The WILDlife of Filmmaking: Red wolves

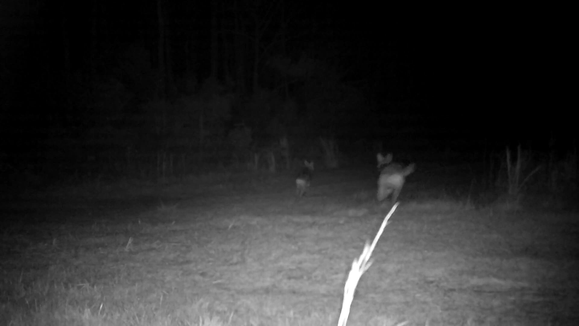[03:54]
I wonder if they're going, they're going the same direction that deer just went.
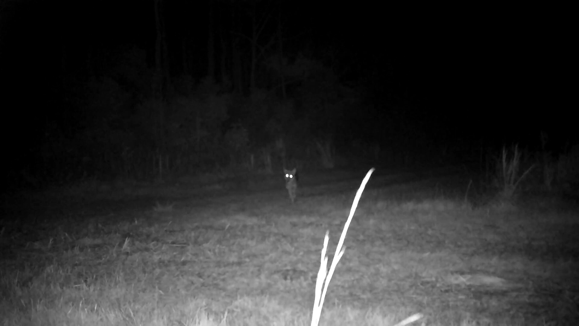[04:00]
Dude, I think he's got something in his mouth that looks kind of like a leg. Dude, they're, dude. Now they got something for sure. I think they got the deer. Is that the head? Oh, it's got one antler. Oh my God. They killed the deer. That is so cool.